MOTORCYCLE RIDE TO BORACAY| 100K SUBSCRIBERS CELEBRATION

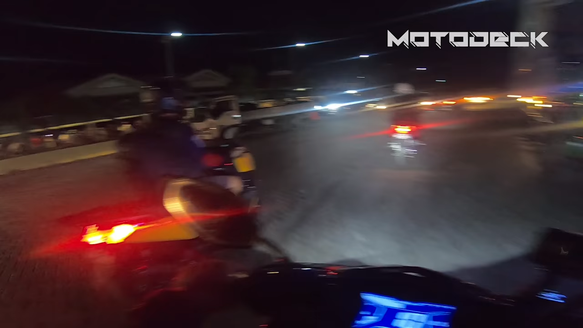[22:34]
So wait lang mga trupa, palabas na kami ng Katiklan Port. Magtatanong kami kung paano makakapunta ng Boracay.